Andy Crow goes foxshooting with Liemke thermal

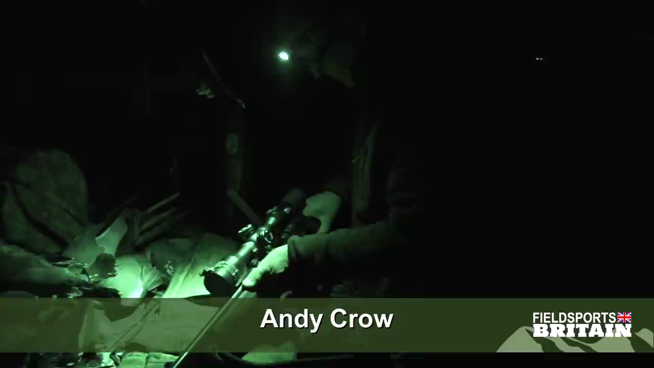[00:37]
Everything I do is with lamps. I am going to feel lost tonight not having a lamp.
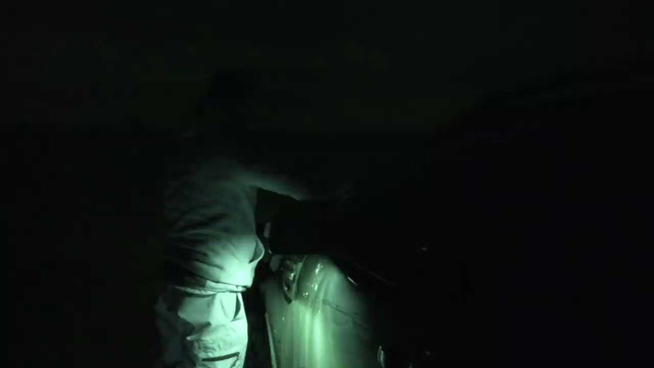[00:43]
But to show how simple the Blazer-owned Leemker thermal kit is,
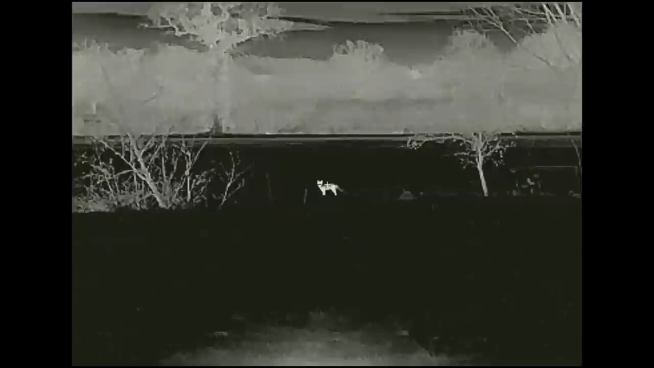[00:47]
he has not only got to shoot some foxes but also press record at the same time.
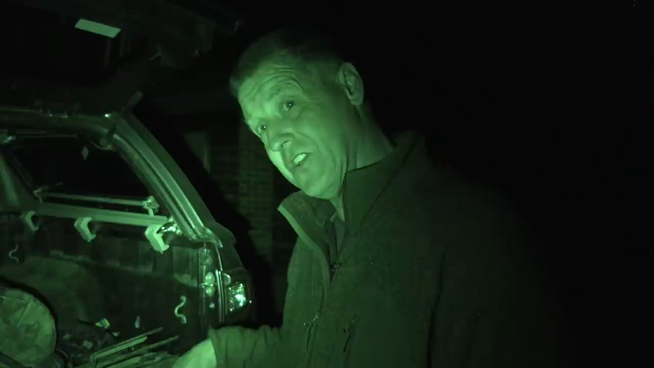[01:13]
Yes. I found that bit out. It is on the top here. You push it once for a picture and then two quick pushes and then it records. Well you better fire it up then so we can have a look through so I know what I am doing. So you know what you are doing? Okay. Can you see the flashy thing?
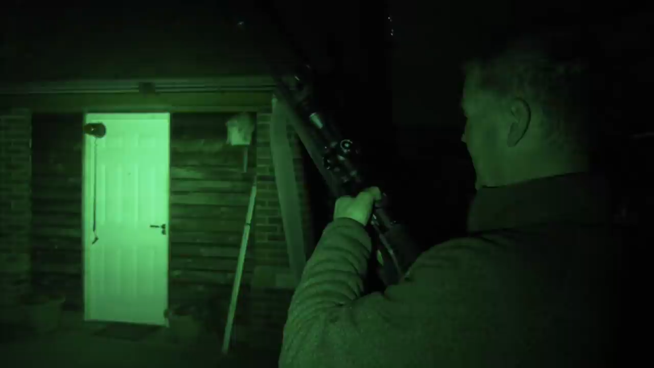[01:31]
Right, that should be firing up. Hey.
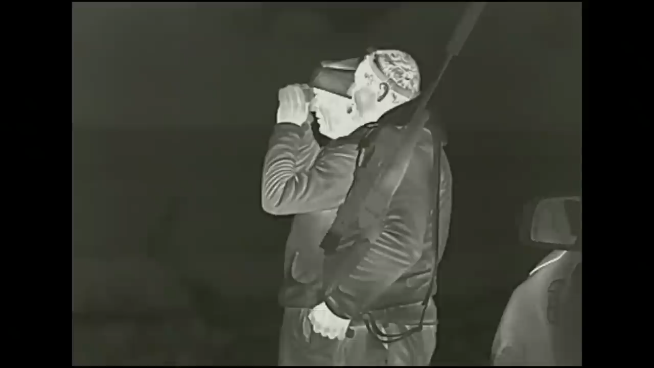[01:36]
Are we on? Yes, it is looking good. Andy's grandson Regan and his cousin Gary are joining us.
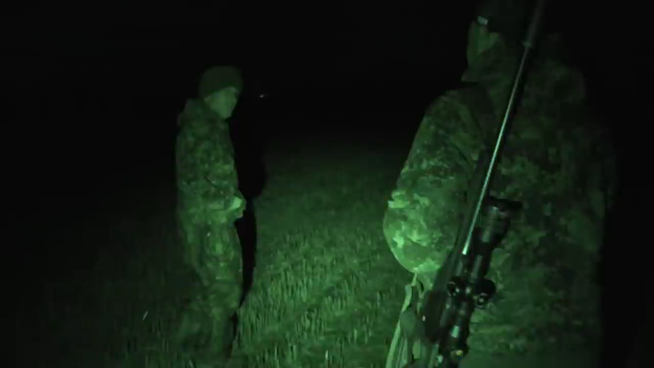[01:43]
We are going to be hitting some of the farmland close to Gary's place.
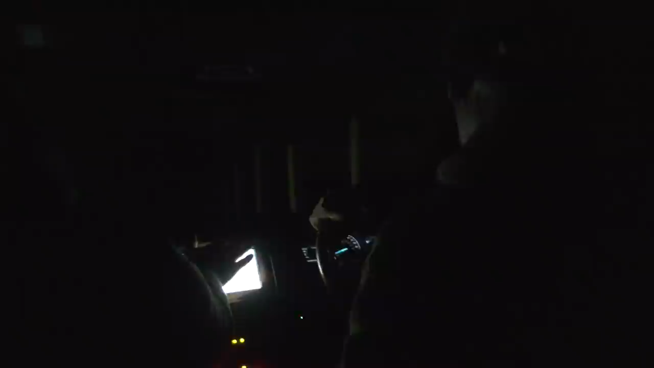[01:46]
Something that may cause us a few issues is Gary's early warning system truck. The lights, the beeps and the whoops from his Ford Ranger make sure we always arrive announced.
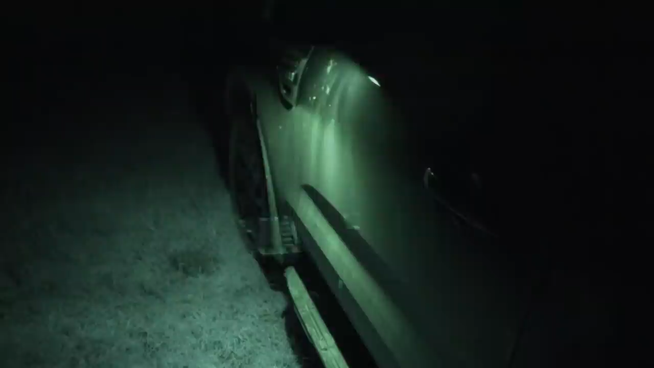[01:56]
Not that it makes any difference here. Our first fox comes in beautifully.
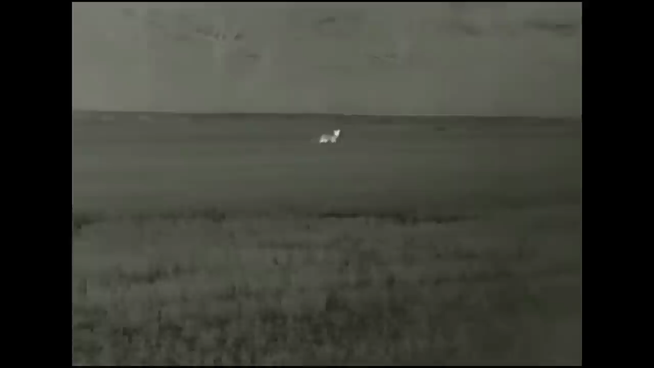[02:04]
Gary films it through the Leemke Kyler spotter. Good job as Andy fails to press record in all the excitement.
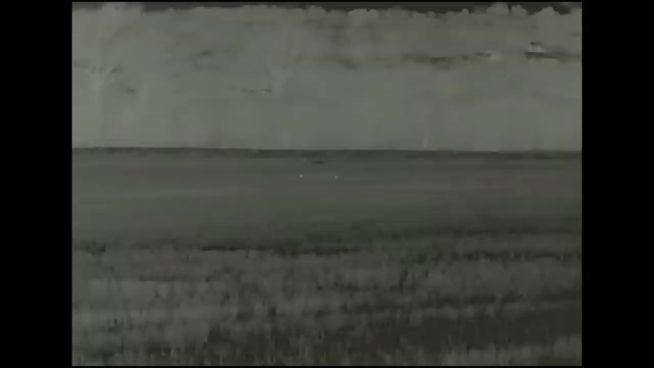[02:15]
The shot is back on the body. As you can see the fox steps forward just as Andy pulls the trigger. Even so the .243 ballistic tips are devastating.
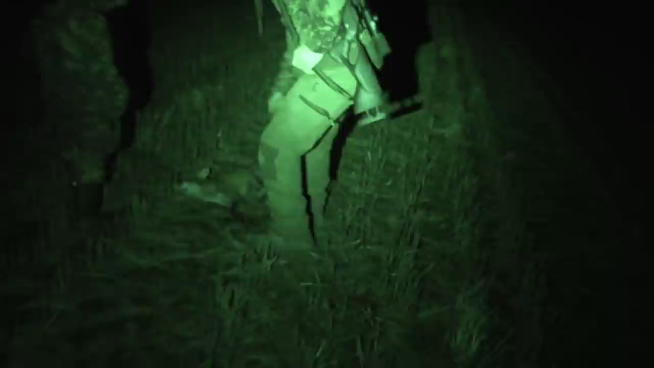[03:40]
I don't realise there is such an arc to it. There isn't. I just wing it. I just wing it. It always works. Here we have got a fox. Here we have got a fox. I am happy with that. That's two shots I've had with this now and I have had two kills so I am happy.
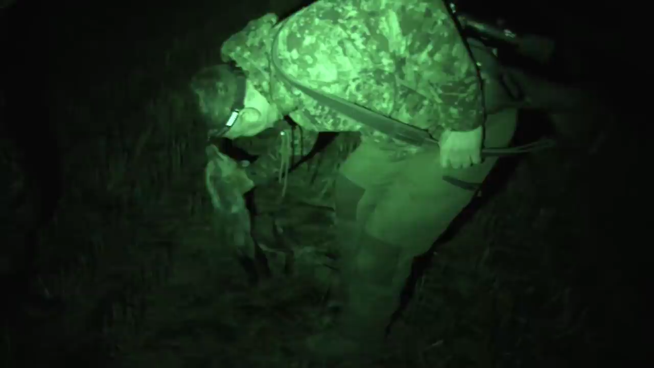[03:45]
Simple and effective and it doesn't run out of batteries. Our next stand is a frustrating one.
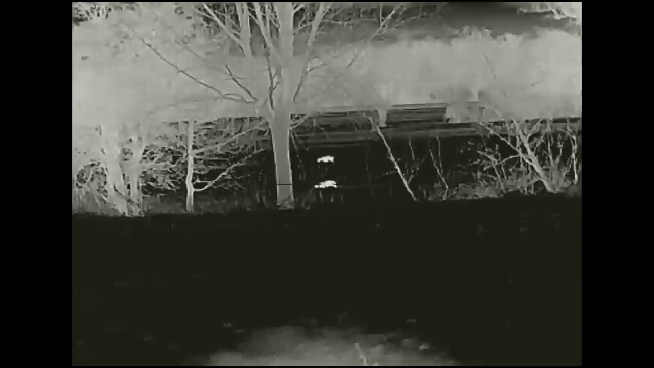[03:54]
These foxes filmed by Andy through the Leemke Sperber 1 scope are the wrong side of the river. It's not Gary's ground and they seem to know it.
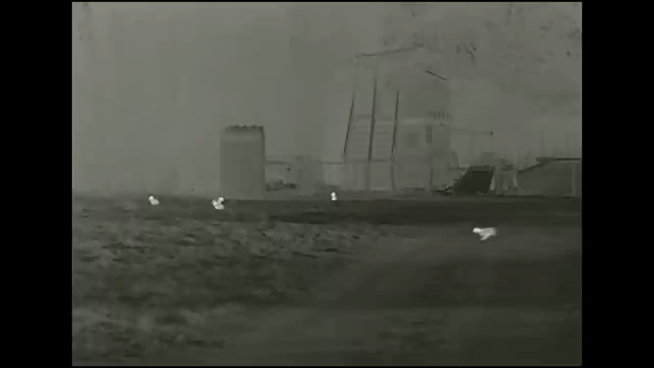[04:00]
However, what we do have is an abundance of rabbits on this farm. A really positive sign. I have had them swim in the river but they are obviously not hungry enough, them two. But no, they have come as far as the river. Nice shots they would have been but hey-ho. And some rabbits?
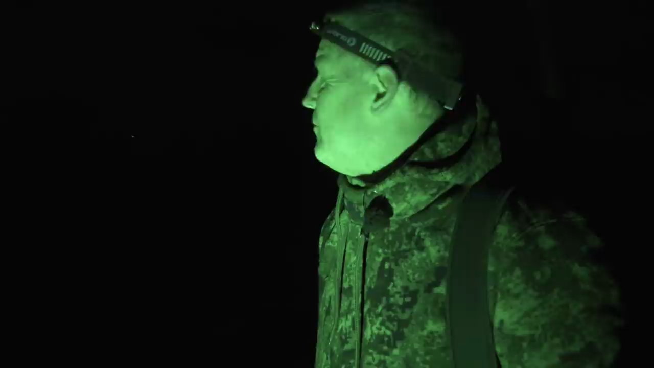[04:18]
One or two. The location will remain secret. Definitely.
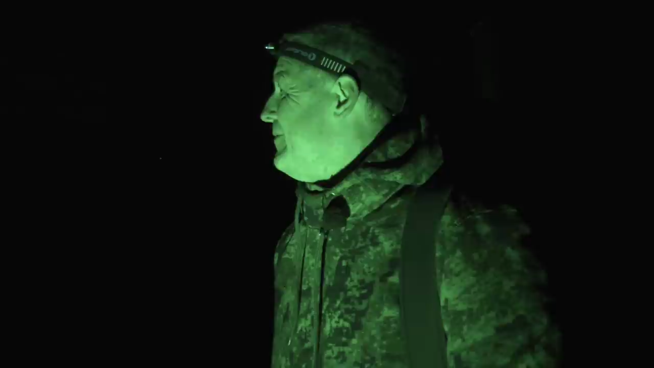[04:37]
What I say. Have you been foxing before Regan?
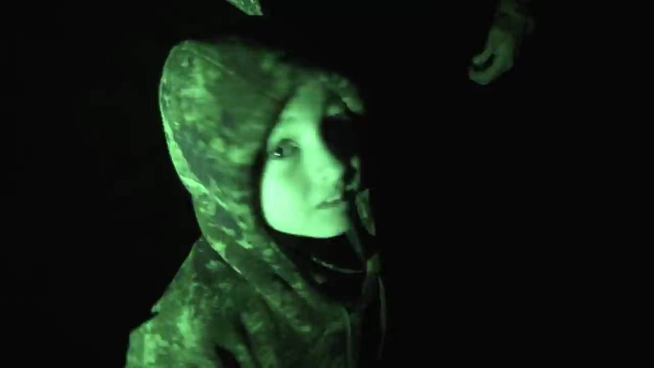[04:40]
With Regan getting cold we start back for home. Scanning the fields with the thermal we spot a heat source in front of some houses. It's a cat.
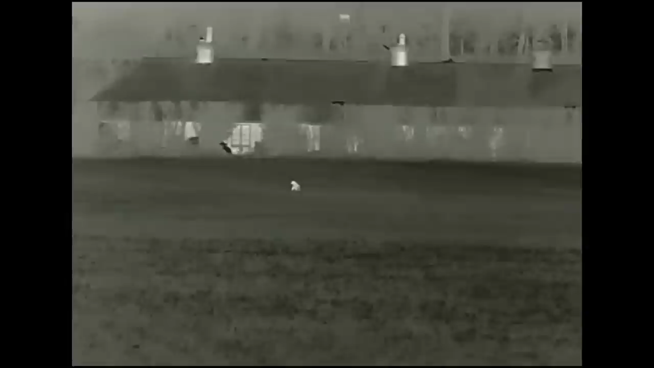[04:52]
These units have to be of a standard but species ID is the responsibility of the person behind the rifle. Gary, this is the first one you have had but you are pretty happy with it?
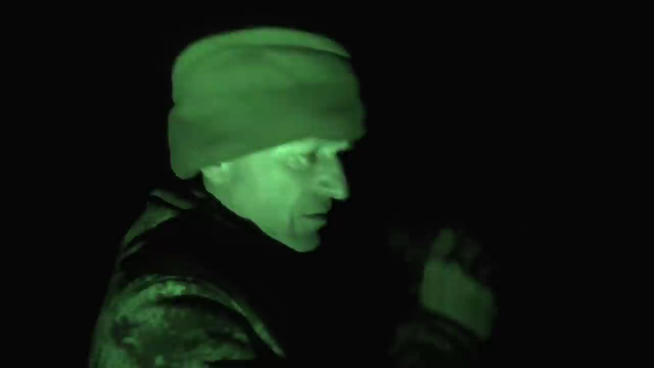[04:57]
Very happy, yeah. I have nothing to compare it against but what other people have told me, like yourself, you have used this and others.
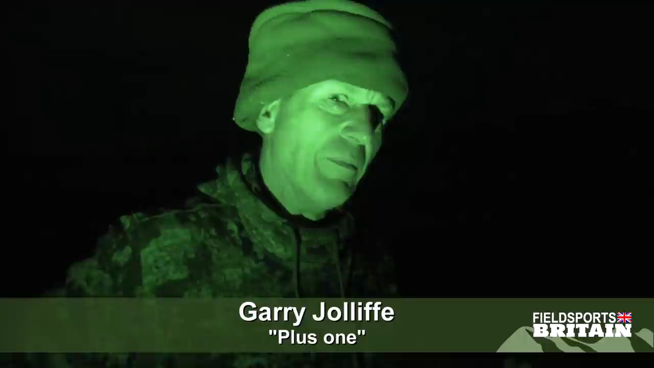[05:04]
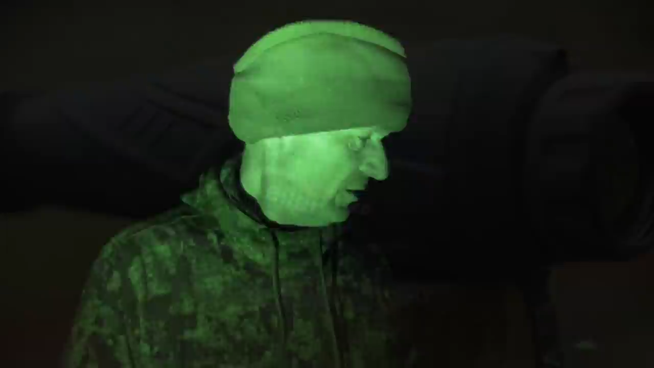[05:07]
It's really good. And the fact that you can identify different in the quarry, like the cat, it's easy to see that it wasn't a fox.